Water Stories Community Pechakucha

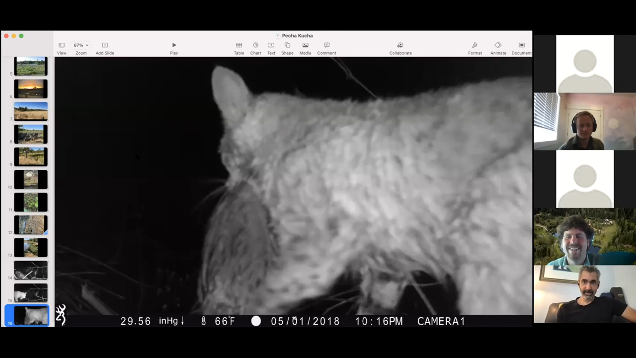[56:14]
So I'm not sure what that is. I think it's a muskrat. Here's another view of the pond looking at the top of the hill where the video was.